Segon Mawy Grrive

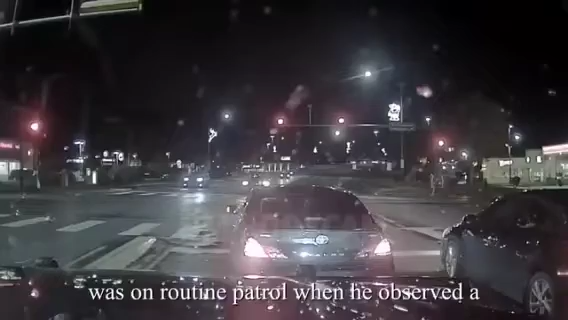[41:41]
New Mexico State Police Sergeant Toby Lefebvre was on routine patrol when he observed a black Toyota driving without any lights on.
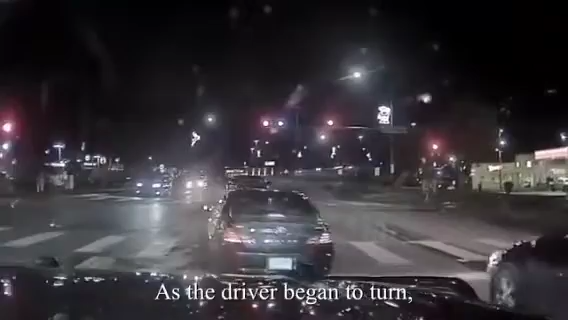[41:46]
As the driver began to turn, they hit the concrete curb before pulling into the Walgreens parking lot at the intersection
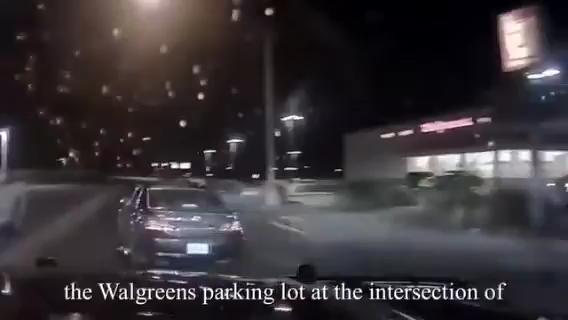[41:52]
of Main Street Northwest and Camelot Boulevard in Los Lunas, New Mexico.